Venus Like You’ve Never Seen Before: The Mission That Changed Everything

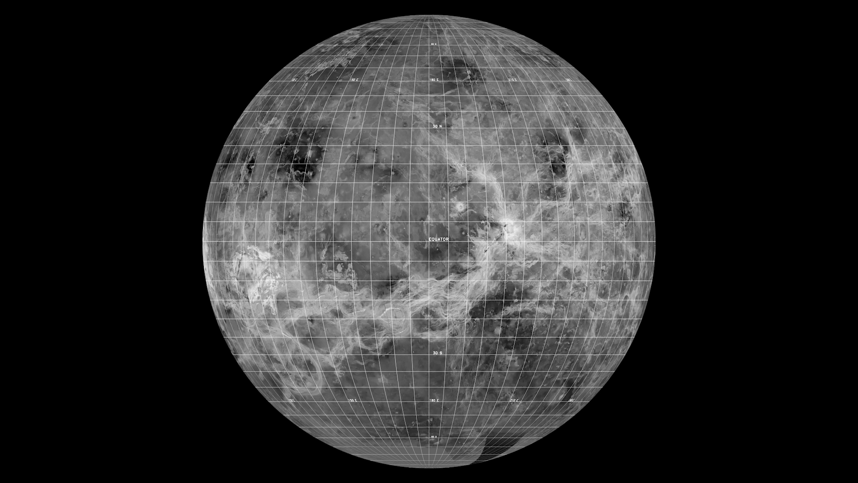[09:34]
Instead, period, the entire surface acts like a stagnant lid, deforming in place.
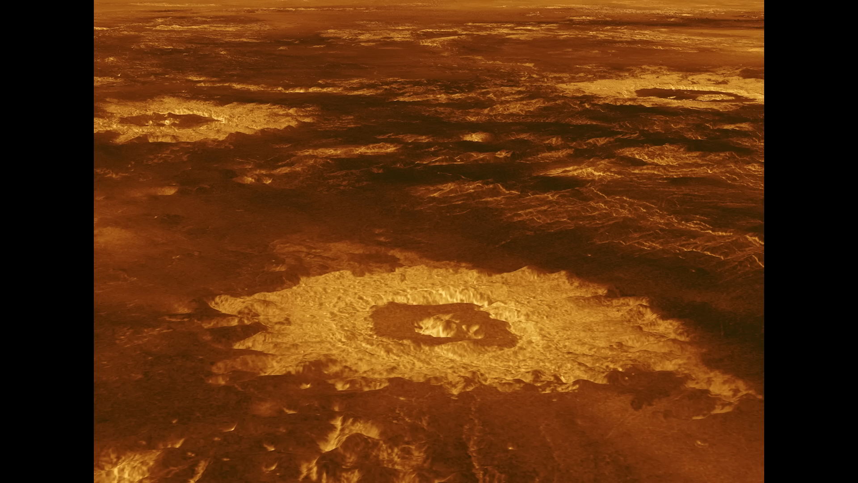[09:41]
Magellan showed over 500 of these coronae spread across the planet, each one a monument to Venus's fiery interior.
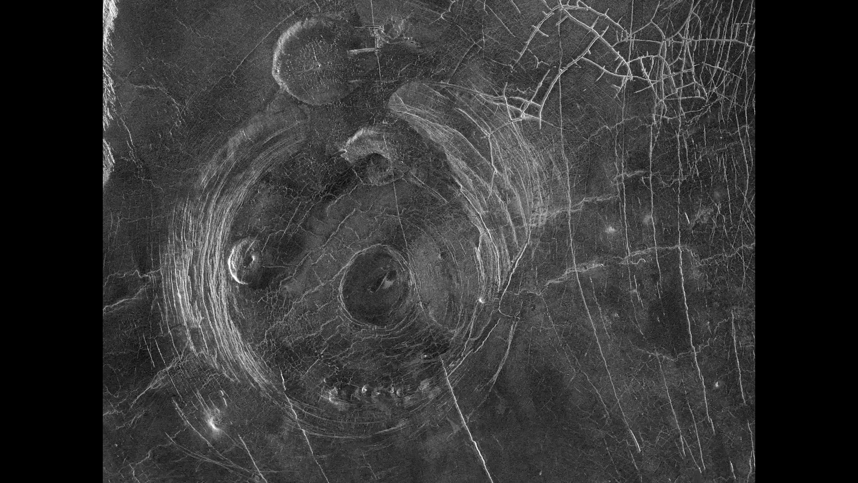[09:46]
And that lack of plate tectonics?
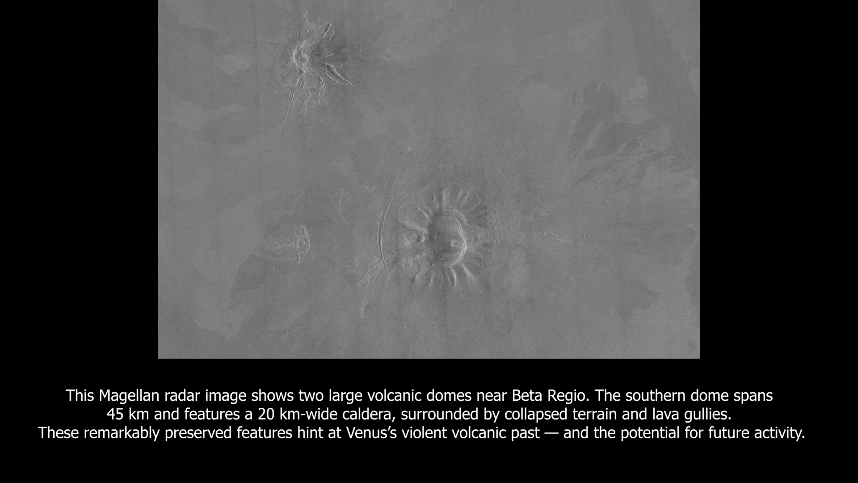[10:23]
We believe the last of these happened around 300 million years ago. And it could happen again.
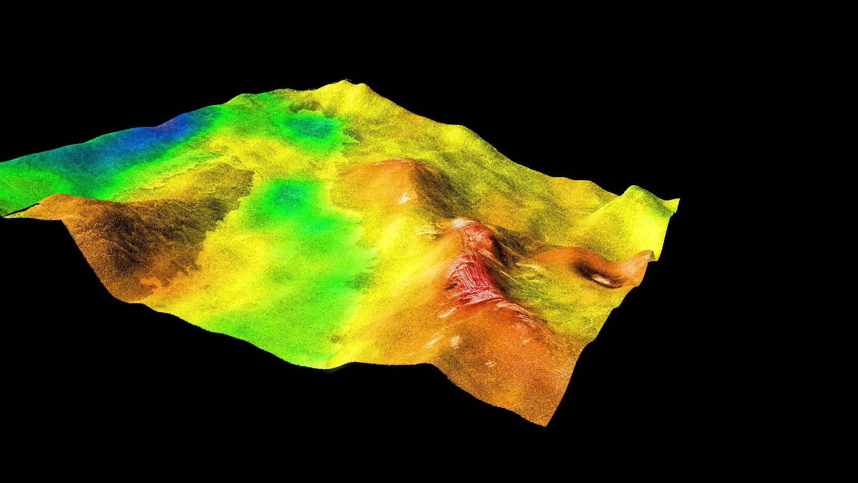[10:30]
Another mystery Magellan uncovered were the Tesseri, highly deformed, tile-like landscapes found mostly in Venus's highlands.
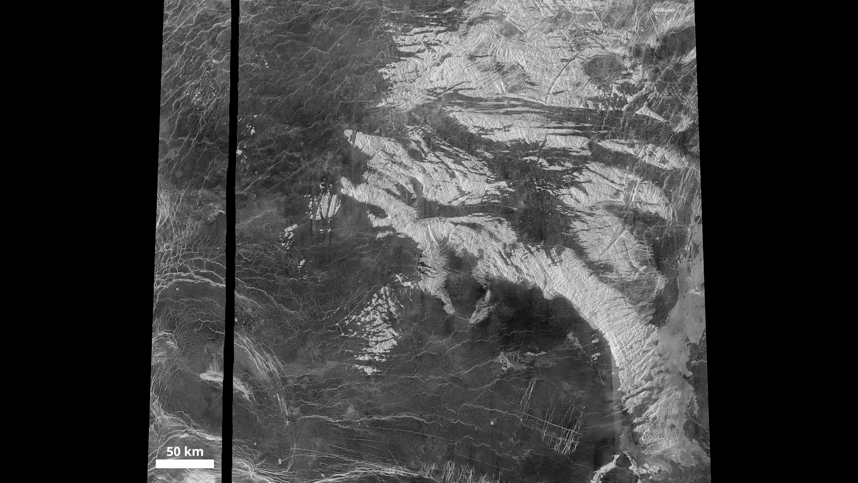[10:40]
They're the oldest surfaces on the planet, dating back over 750 million years. We still don't fully understand how they formed, but they may hold clues about Venus's ancient climate and possibly its lost oceans.
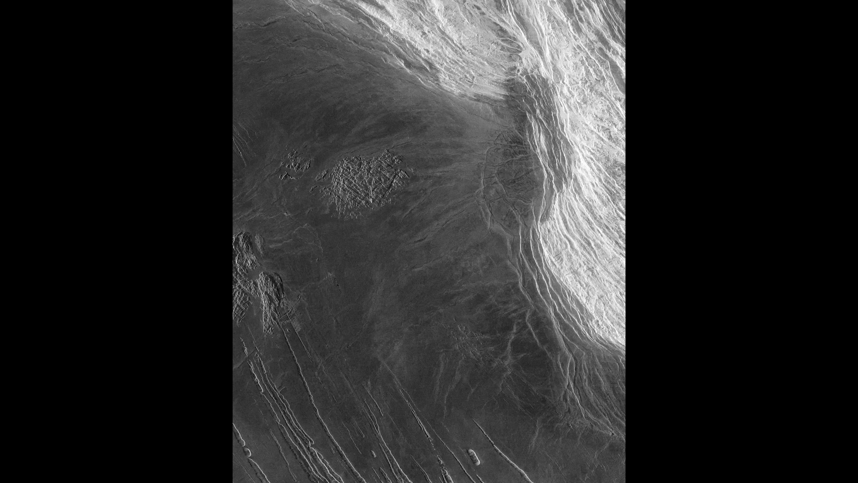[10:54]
The Venera 15 and 16 missions saw hints of these formations, but it was Magellan that revealed them in stunning detail.
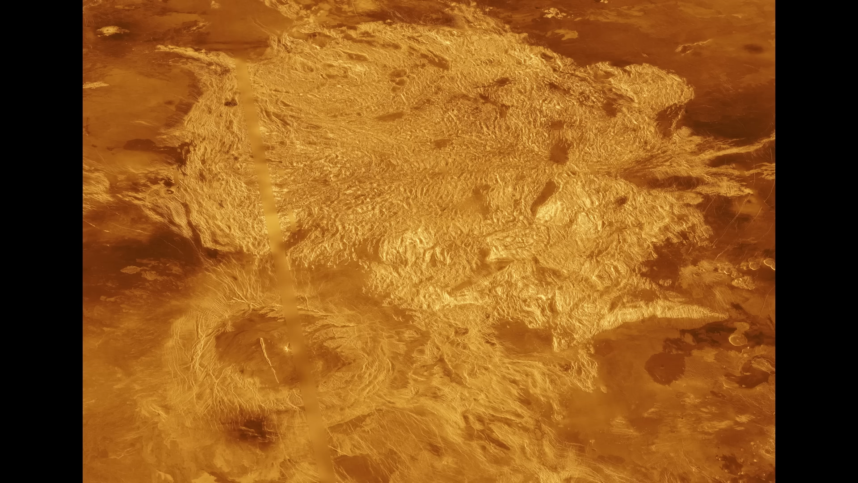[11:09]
Alpha Regio is one such region, a jumbled field of twisted, folded rock that looks like nothing on Earth.
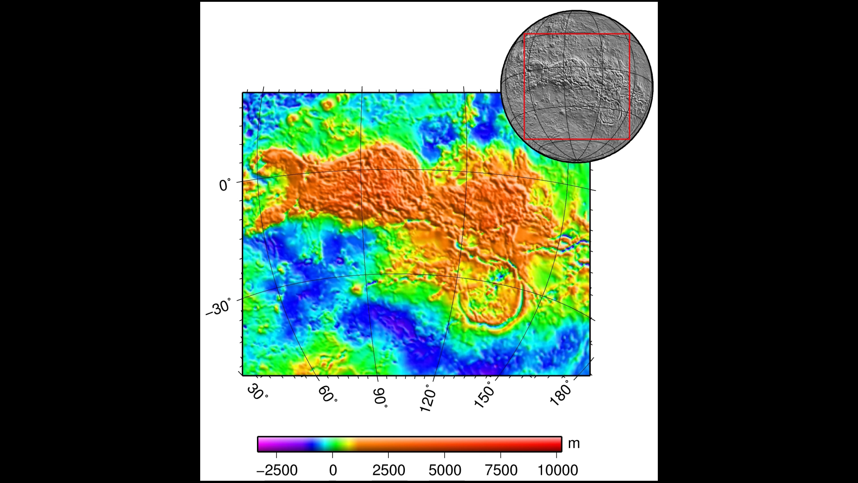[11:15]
Perhaps the most stunning discovery of all came in the Aphrodite Terra region. Magellan captured two images of the same spot, one from 1990 and one from eight months later. In the second image, something had changed.
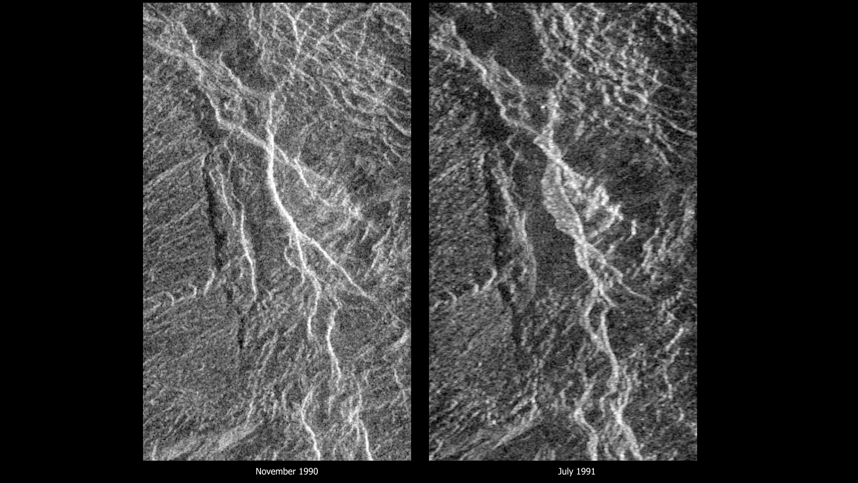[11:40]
A bright, flow-like feature had appeared, likely the result of a landslide or even a Venus quake. This was the first evidence of tectonic or seismic activity on another rocky planet besides Earth.